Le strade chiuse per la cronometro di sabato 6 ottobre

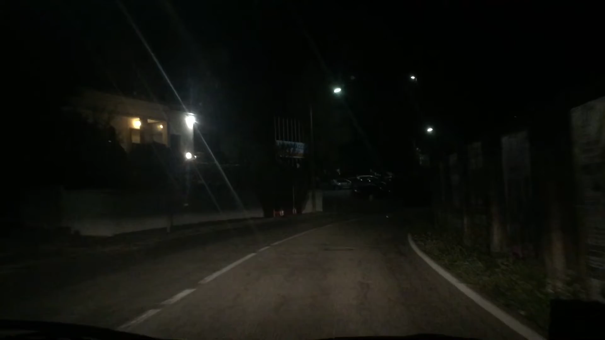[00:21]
dal piazzale dell'Impodromo per poi entrare in via Albani, eccoci qua siamo al palaghiaccio si proseguirà per tutta la via Albani, giù giù giù fino in fondo per poi girare a destra e subito a sinistra in via Butti e ancora a sinistra per prendere la Valganna il percorso è di 22 km, i corridori andranno giù in Valganna arriveranno alla rotonda del viadotto, andranno a destra verso via Renevanetti per poi tornare indietro dalla rotonda,
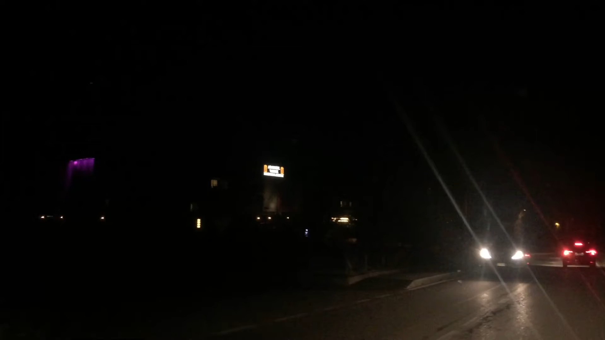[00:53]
puntare verso la Lind, proseguire, Poretti,
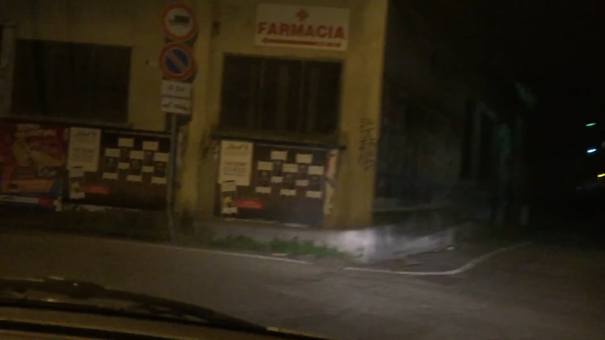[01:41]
il campione in carica detto sì al patron della Binda Renzo Aldani una notizia che aumenta ancora lo spettacolo siamo in via Butti,
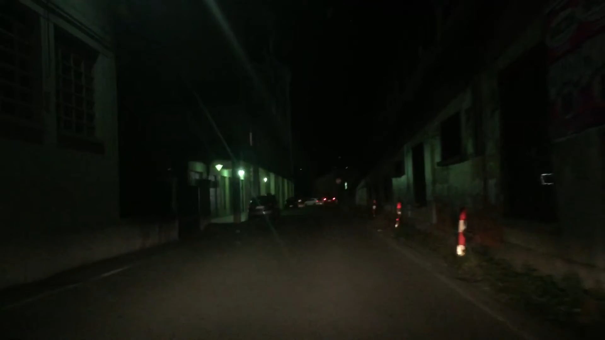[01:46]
abbiamo appena girato eravamo in via Albani siamo fortunati, là davanti non c'è coda attenzione, la strada sarà chiusa anche la parte di destra
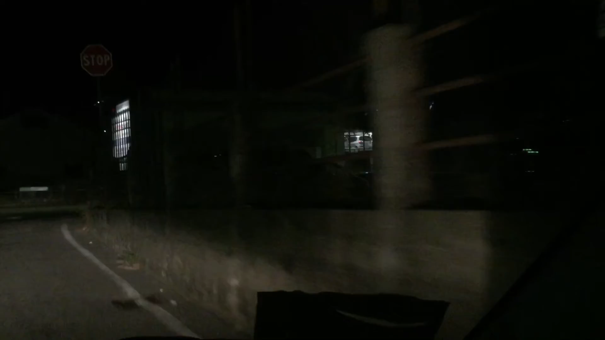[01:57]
la riconoscete di sicuro è quella che porta la rotonda la rotonda quella con sopra le botti
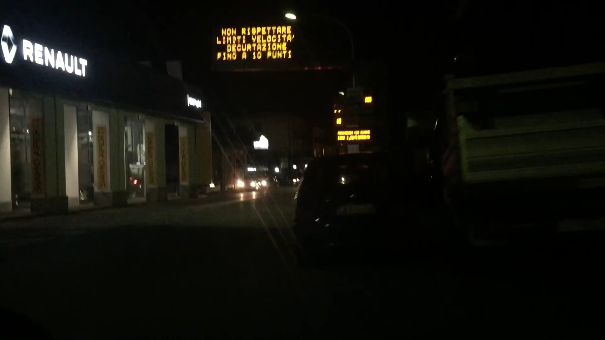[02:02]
sarà chiusa da là è l'incrocio di Viale Ippodromo con Viale Valganna e via di qua,
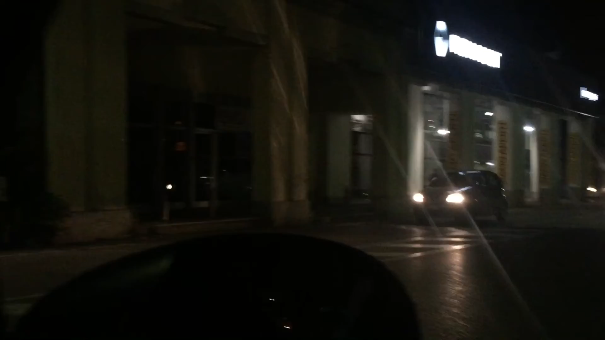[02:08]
che è dove andranno i ciclisti proseguiranno giù la discesa la rotonda a destra
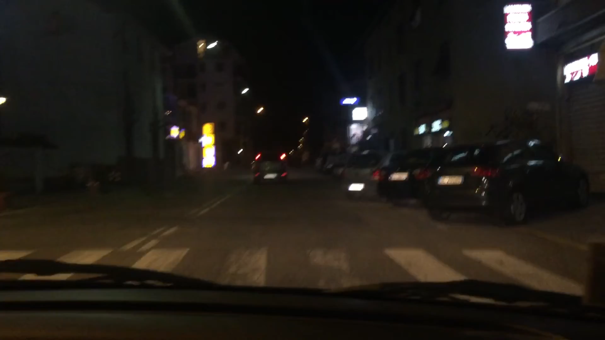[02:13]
verso il viadotto Valganna per poi tornare indietro puntare la Valganna tornare verso l'ippodromo dove finirà questa prova speciale qualche piccolo disagio per la viabilità quindi queste strade chiuse ma grande spettacolo vi aspettiamo sicuramente per seguire questa prima gara noi su
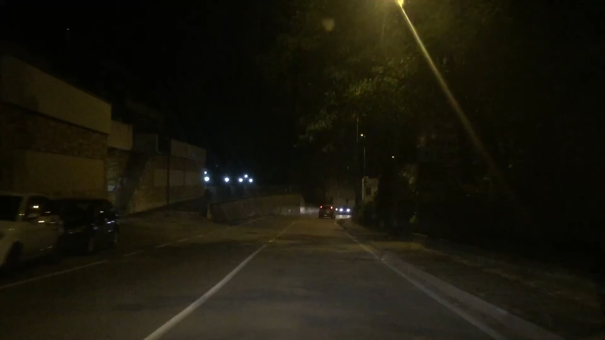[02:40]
Varese noi la seguiremo seguiremo ovviamente poi la terza Gran Fondo e ancor più ovviamente la 98esima Trevalli Varesine eccola qui questa è la via Ferraris da cui torneranno in su per poi andare fino al parcheggio al piazzale dell'ippodromo e concludere i 22 km di questa cronometro